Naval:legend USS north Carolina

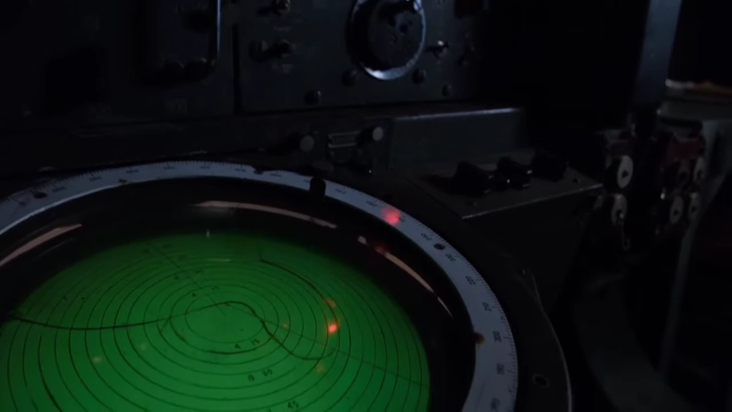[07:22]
It was called the SK-2. You could track aircraft, depending on the weather, about 100, 110 miles.